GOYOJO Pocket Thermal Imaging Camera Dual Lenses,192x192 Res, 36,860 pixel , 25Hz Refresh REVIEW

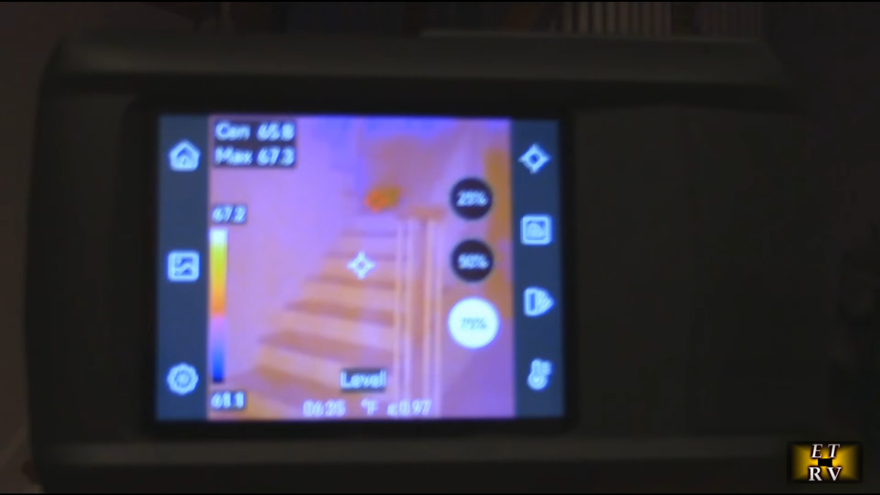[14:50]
and of course if something were to go in front of that it would then
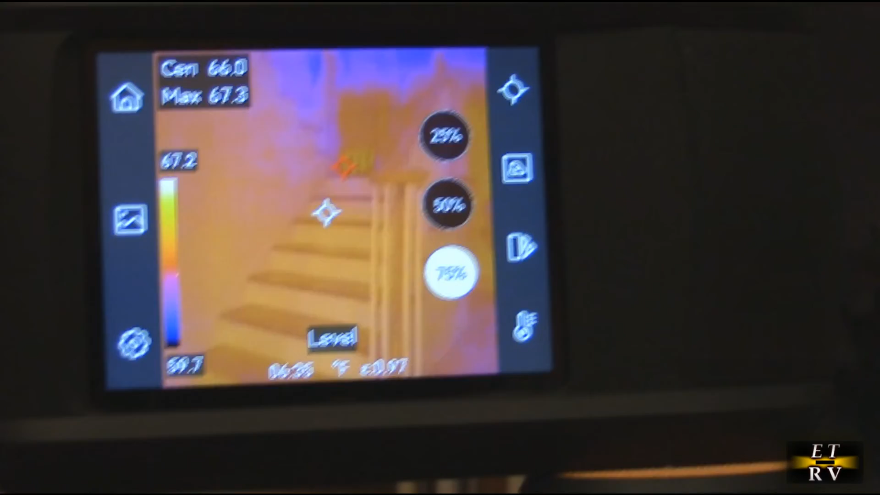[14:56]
On screen: max 67.3°F, scale top 67.2°F
display that information so that you can trigger it and be doing an actual video recording
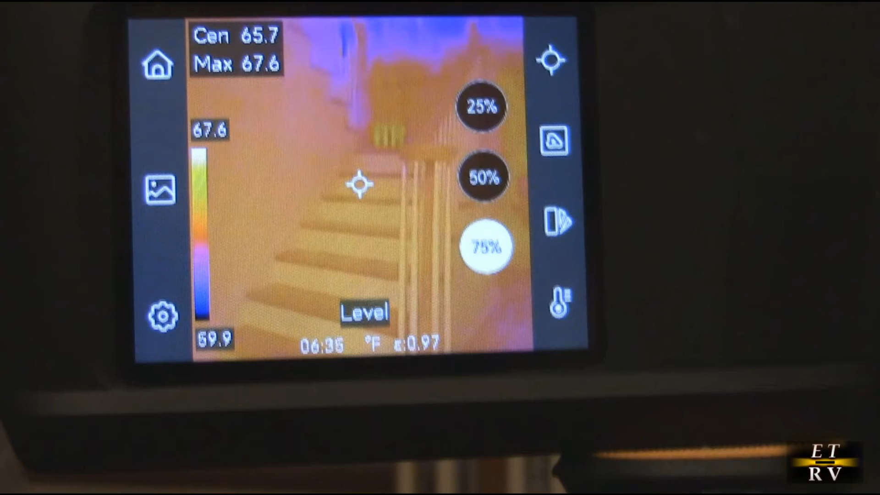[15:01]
On screen: spot 65.7°F, max 67.6°F, scale top 67.6°F, scale bottom 59.9°F
of that for a paranormal event here's in my kitchen and i have a can led light but if if you use the thermal gun you could see the you
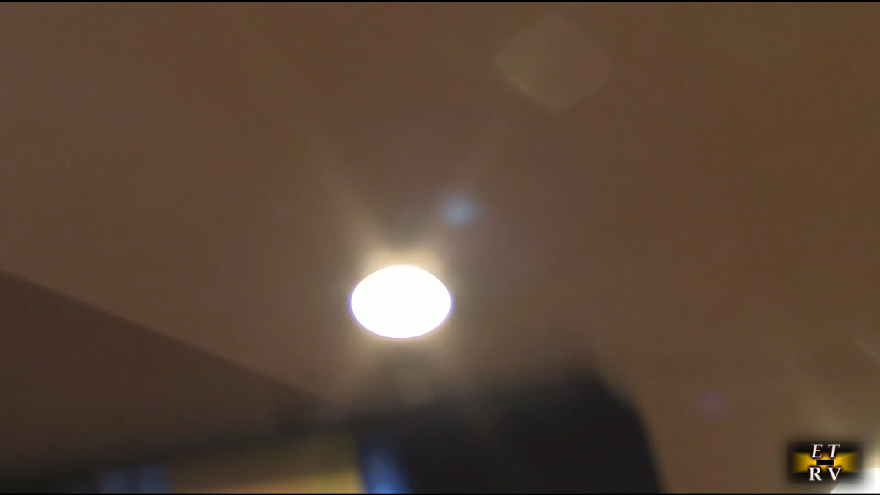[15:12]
could see the light right there and you could see the color right there and the temperature so
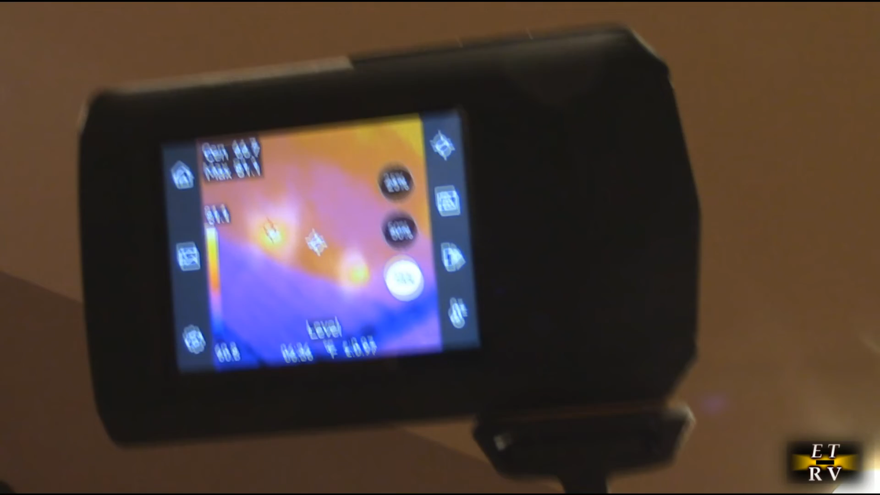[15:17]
if that was an incandescent bulb it would be showing that it would be uh way
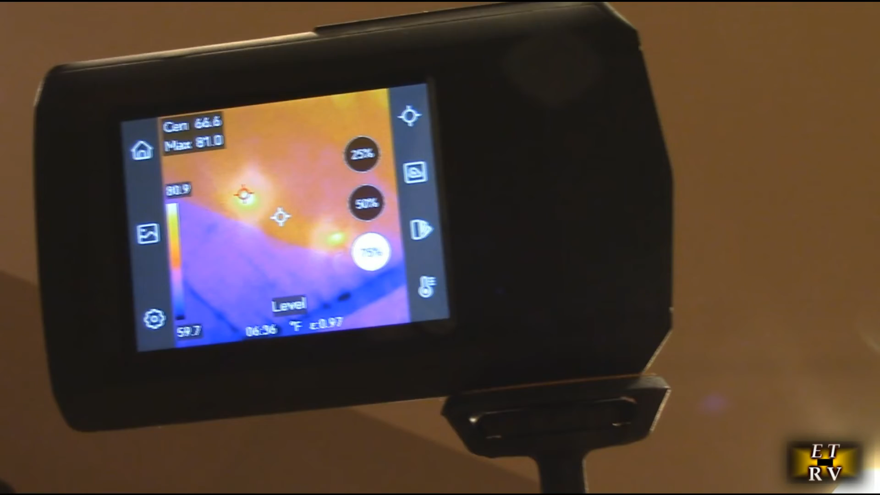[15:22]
hotter than 66 degrees it would be more on the order of 120 degrees so
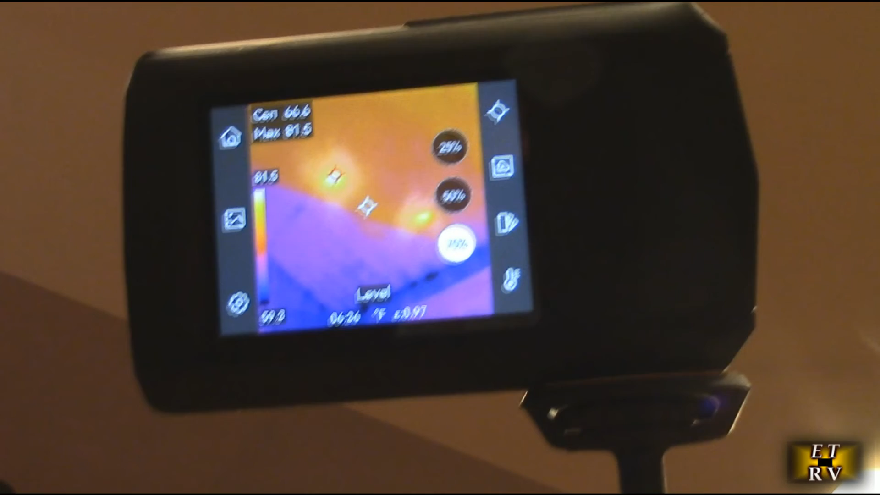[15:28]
it helps you identify what lights you might have in case you forgot which one were led which one were
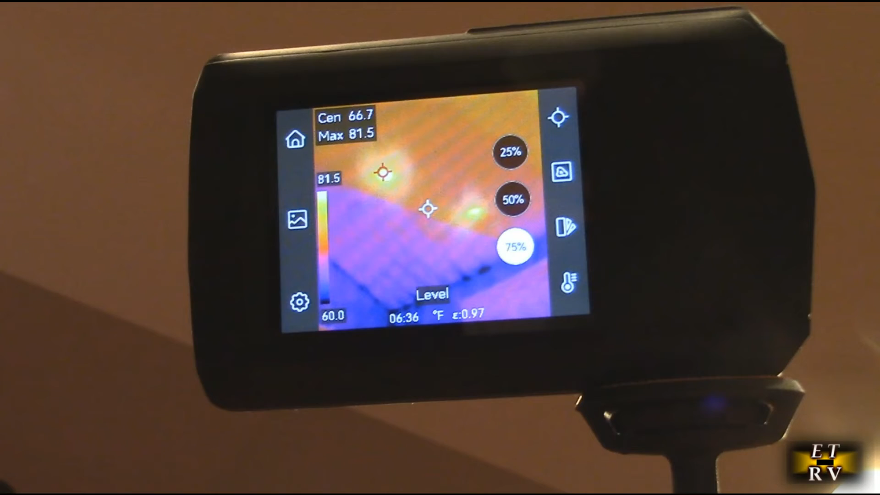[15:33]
On screen: spot 66.7°F, max 81.5°F, scale top 81.5°F, scale bottom 60.0°F
incandescent and without having to go on a ladder to figure that out or change them another
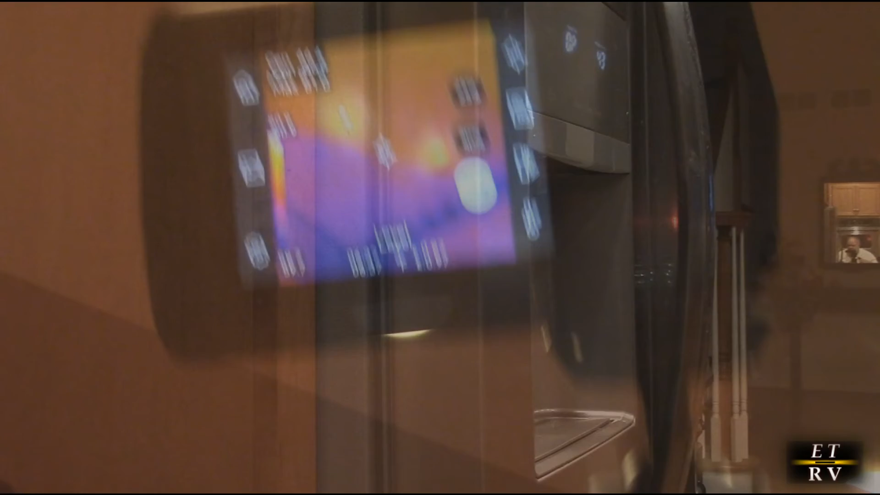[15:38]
application is if you have the seals on your refrigerator going bad and you
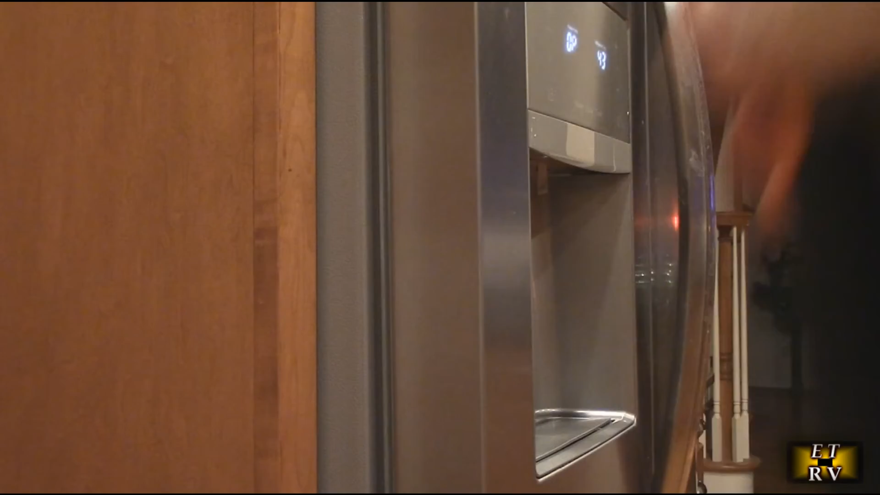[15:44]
want to know you put it on one of the modes right there and you can go up and down the
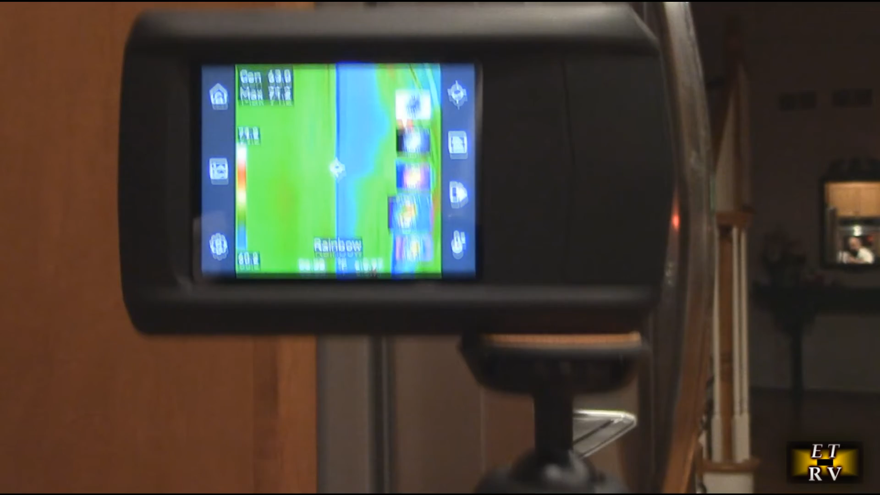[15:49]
seam right there to see if there's any losses now here there's nothing coming out so there's
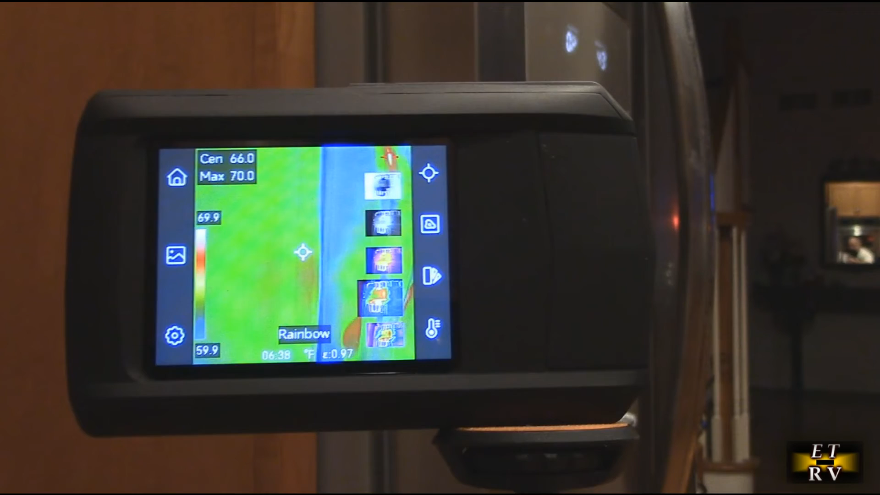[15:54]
On screen: spot 66.0°F, max 70.0°F, scale top 69.9°F, scale bottom 59.9°F
no heat loss but if those gaskets were bad you would see the red coming out right there so
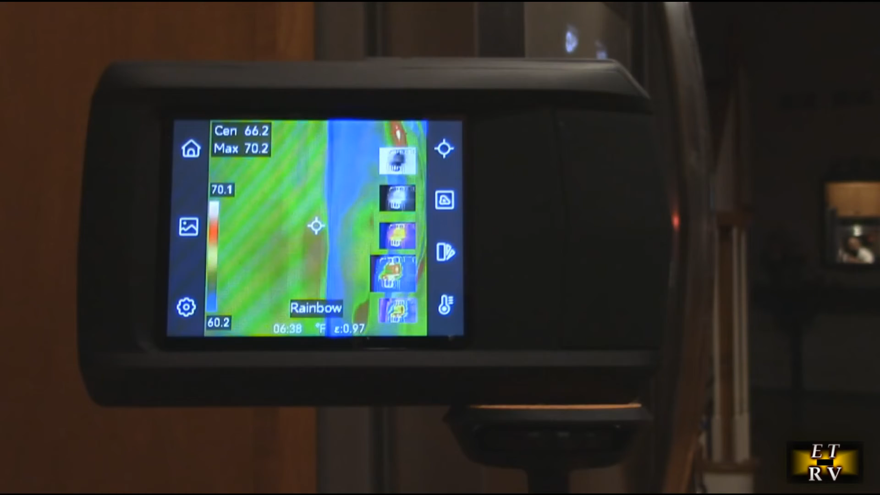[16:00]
On screen: spot 66.2°F, max 70.2°F, scale top 70.1°F, scale bottom 60.2°F
that's real helpful to learn about and in the winter time whether it's in your garage door or your front door you could have thermal losses on those
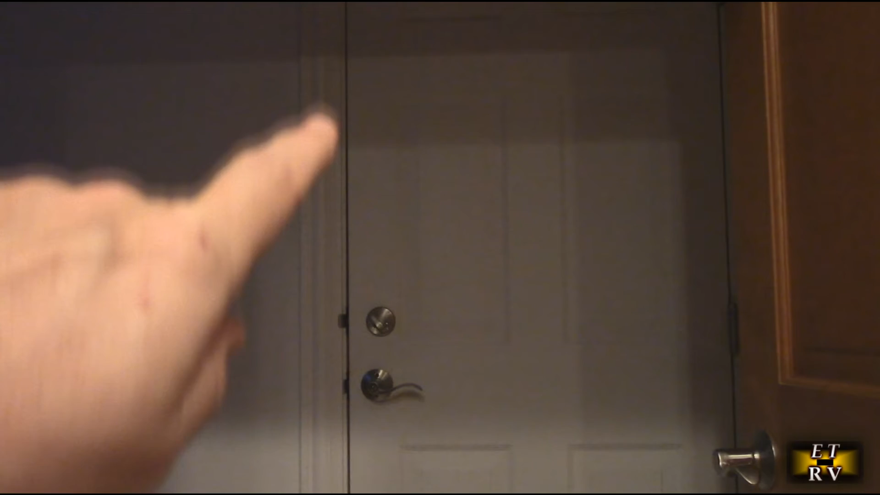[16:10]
seals right there so if you put the thermal camera right there you can go up and
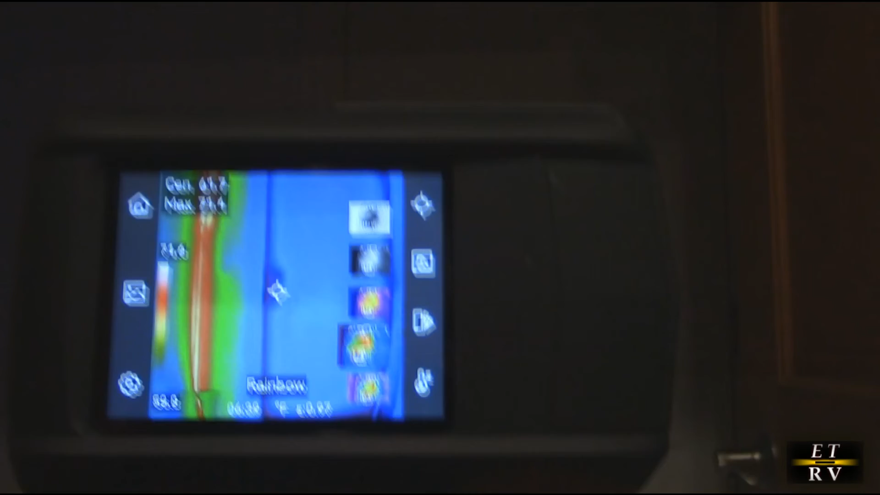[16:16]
down those seals and if there was thermal losses you would start to see so right on the bottom there
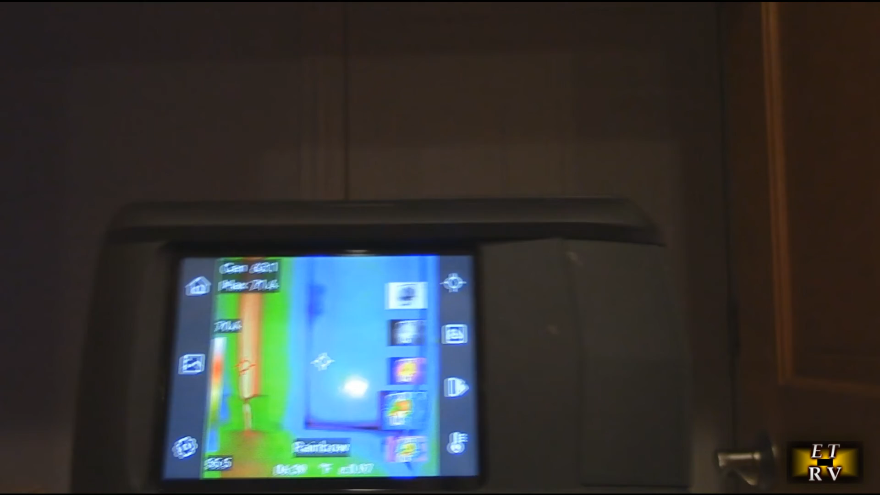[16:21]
i could actually see some losses occurring because the
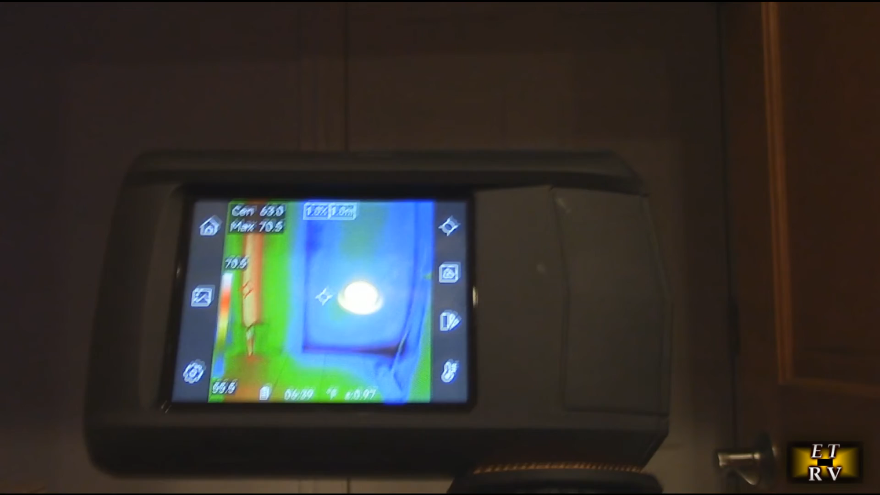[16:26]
gasket is wearing out but all around it's pretty good and lets you know the
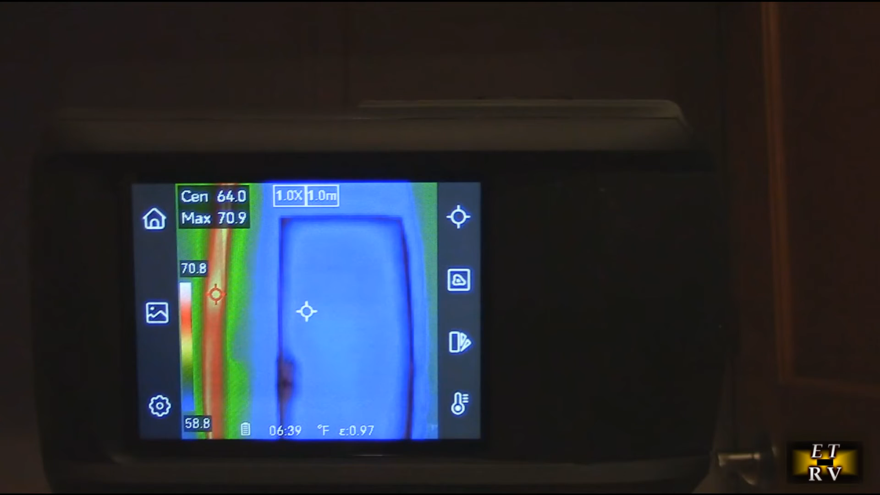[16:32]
On screen: max 70.9°F
efficiency of the gaskets which is really important for energy conservation so